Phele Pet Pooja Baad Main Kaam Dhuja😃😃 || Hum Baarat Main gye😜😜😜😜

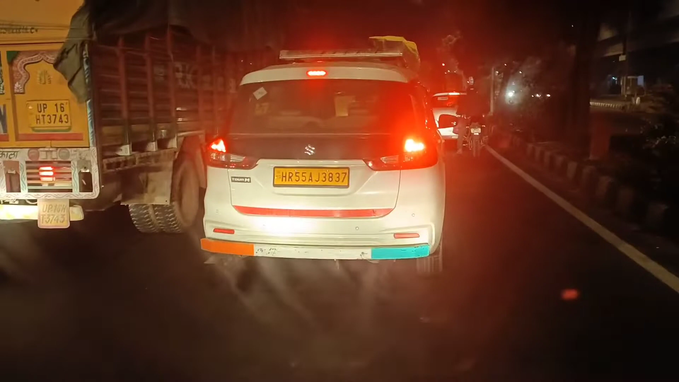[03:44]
में यहां पर खड़े घड़े बस ऐसी चले दीरे दीरे दीरे तीरे ट्राक के है काफी सारे लाइन बाइन ट्रॉक लगे हुए उदर देखो ऐसी चल रहा है यह अब ग्रीन बत्ती हुई है यह बत्ती